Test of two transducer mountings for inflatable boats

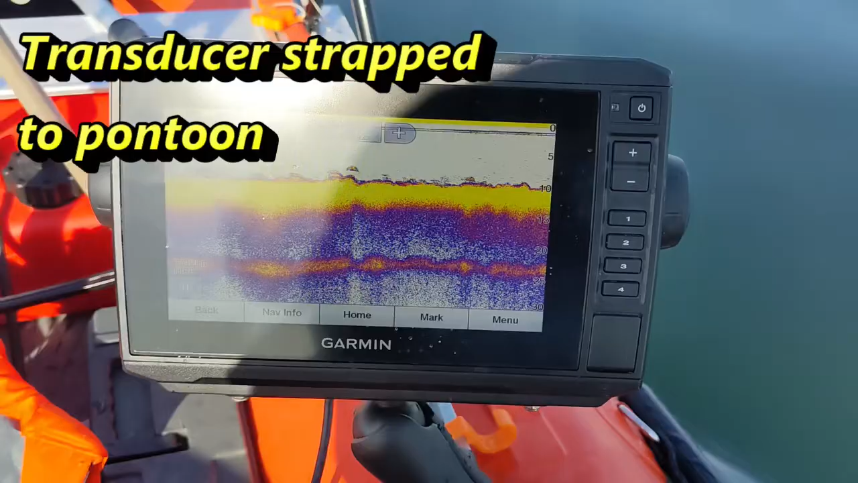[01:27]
So it's really quite a shock the um transom
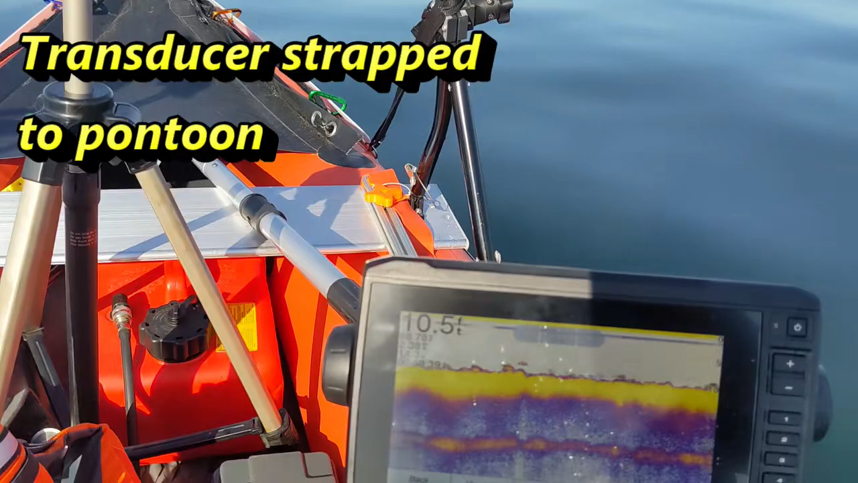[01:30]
uh the pontoon mounted transducer really seems to work extremely well uh right now this picture I'm just idling but uh get the sun off of it.
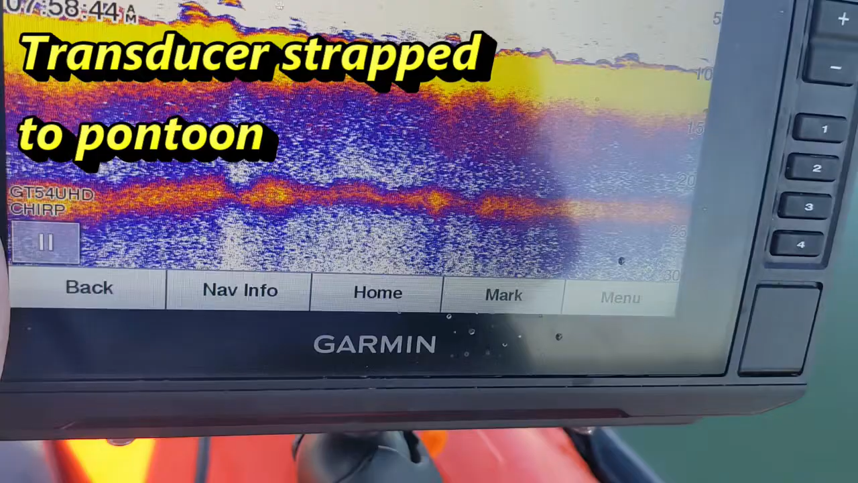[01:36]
What I'm going to try to do the boats uh I've run up
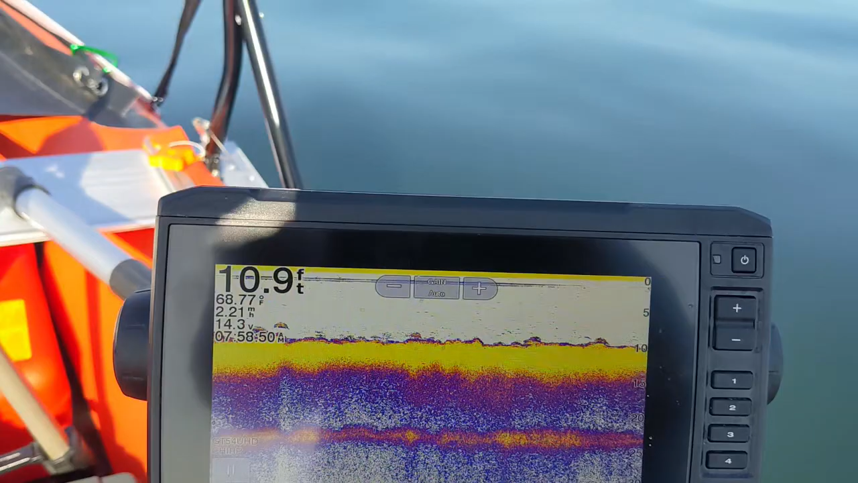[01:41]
On screen: depth 10.9 ft
to 14 miles an hour and the display stays clean um
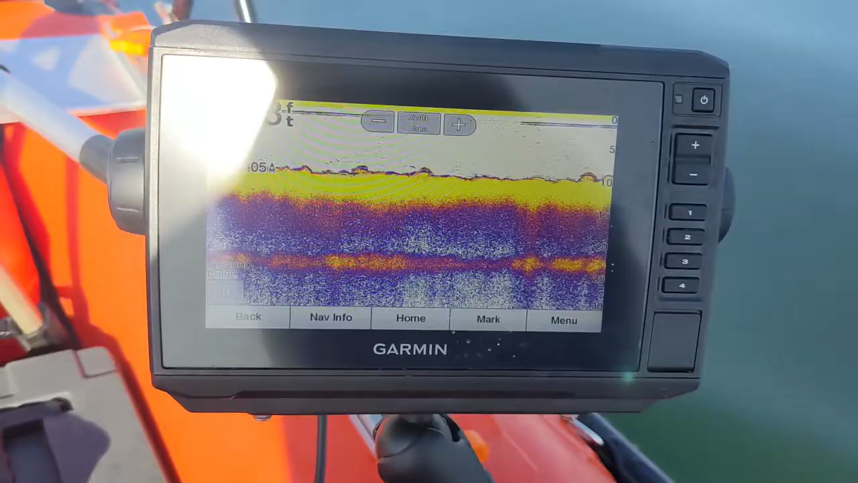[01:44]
so let's uh I'll take it up here
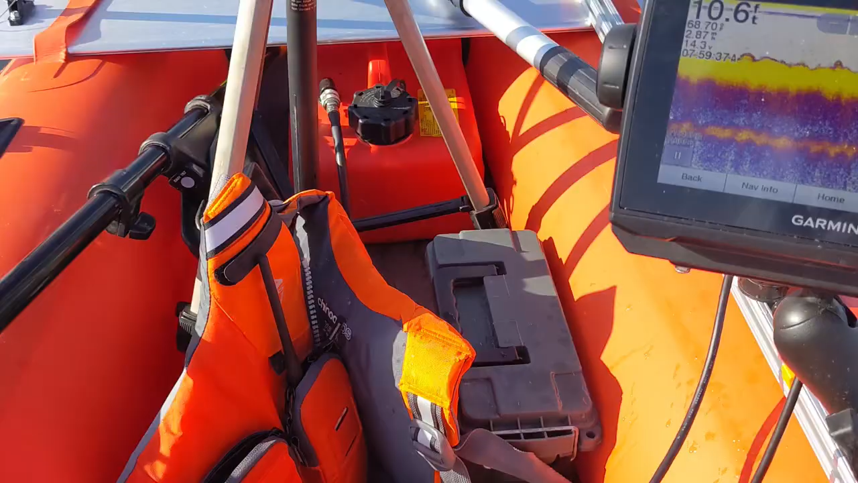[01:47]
so it's
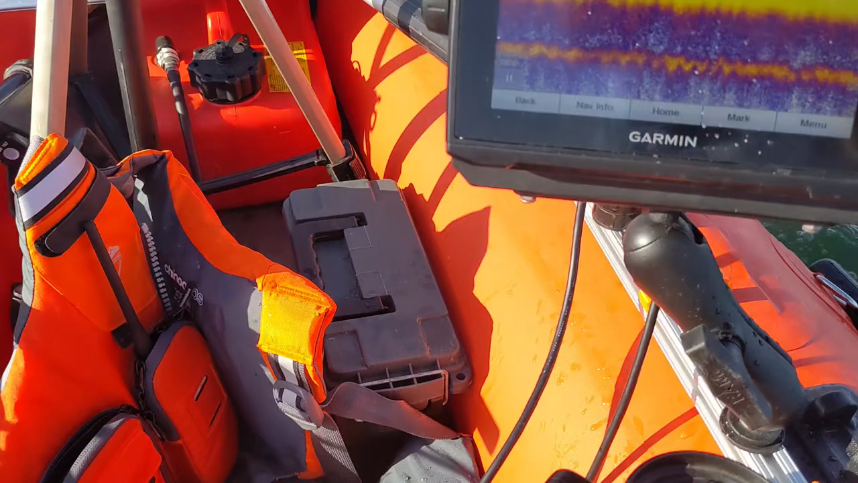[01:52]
a little bouncy so it's hard to hold the picture that's eight miles an hour it didn't work before at eight miles on the transom mount um
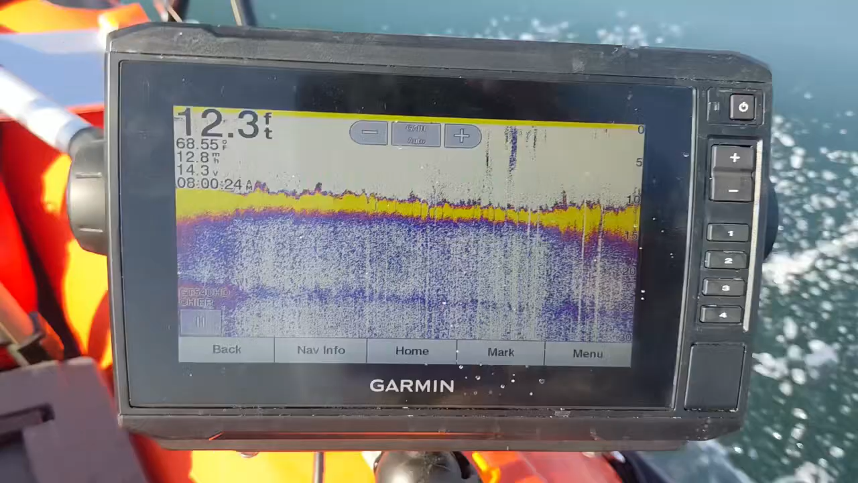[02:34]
On screen: depth 12.3 ft
there's 11 miles an hour still a really clean good useful display 12 13 miles an hour you can see a little hair starting to develop there's 14 miles an hour still totally useful
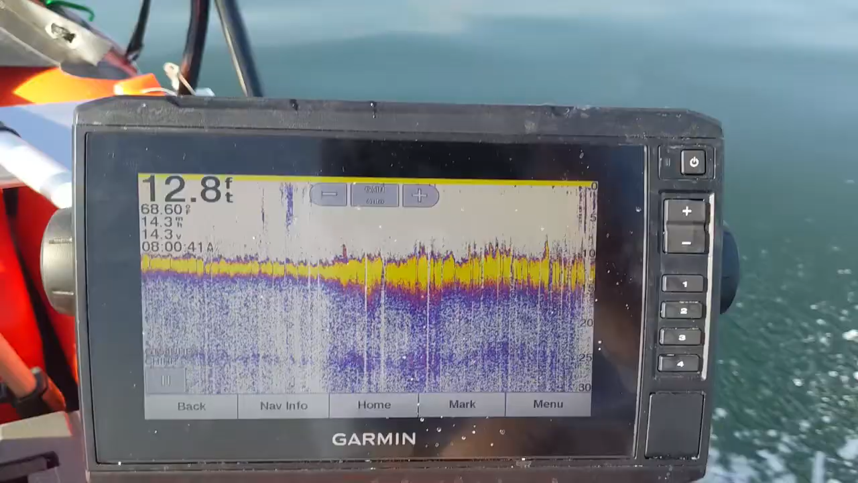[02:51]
On screen: depth 12.8 ft
display and now you can see uh now it's starting to fall apart so that's probably the upper end for this kind of mounting
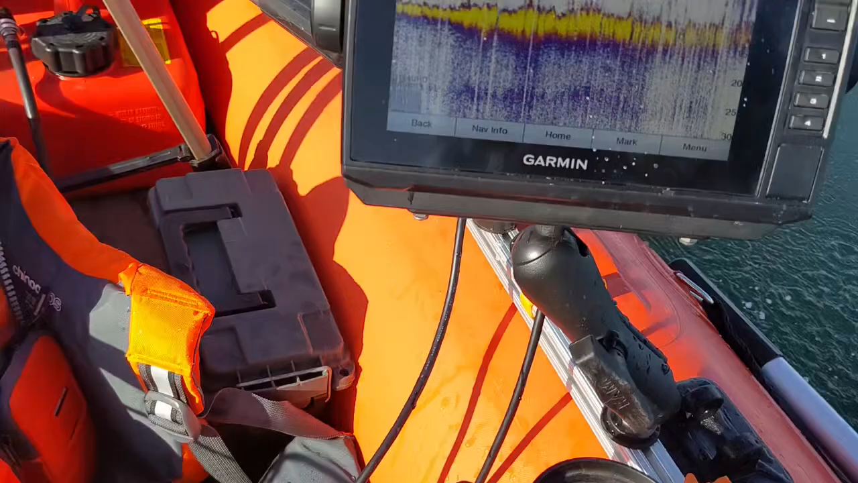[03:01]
i'm really really impressed with that i'd be i'd actually uh that's enough that you could actually cover some ground and see the bottom so next i'll get the um the other configuration rigged up and see what we can do with that
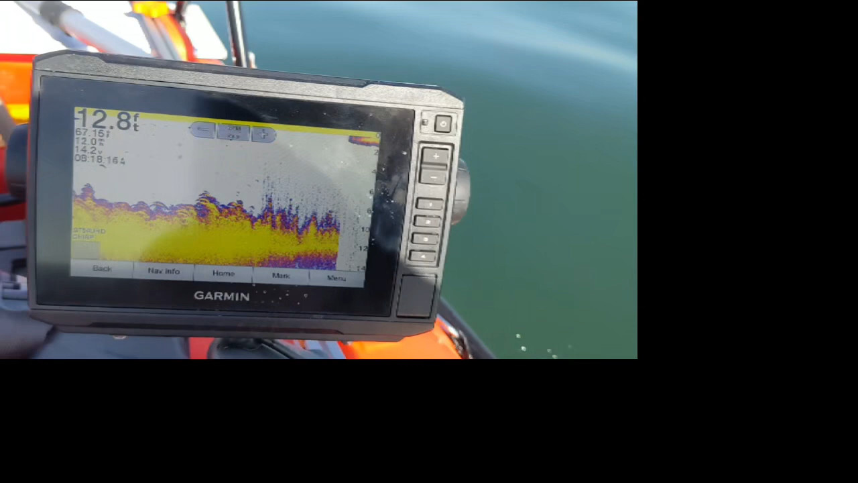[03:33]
On screen: depth 12.8 ft
there's 10 miles an hour and again uh kind of loses the bottom at 10 miles an hour kind of weird as soon as i slow down it comes back